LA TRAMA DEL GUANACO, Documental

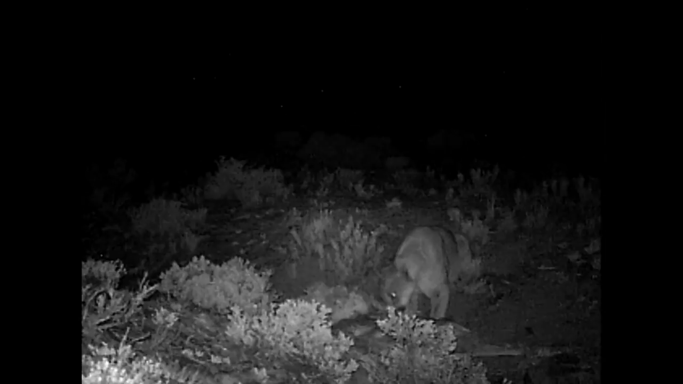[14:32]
Luego del puma, llegan en fila los otros predadores, que se aprovechan de su casa.